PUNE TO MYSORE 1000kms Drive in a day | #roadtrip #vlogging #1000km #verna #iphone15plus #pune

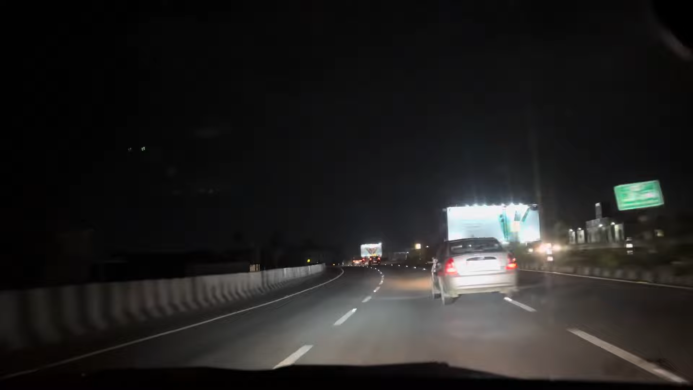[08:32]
आणि आता ह्या हायवेला तर काय बेस्टच, काय टेन्शनच नाही.